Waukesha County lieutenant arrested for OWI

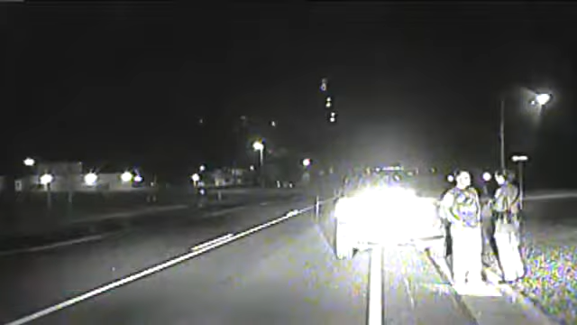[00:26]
That badge did not save Anderson from a field sobriety test, which he failed.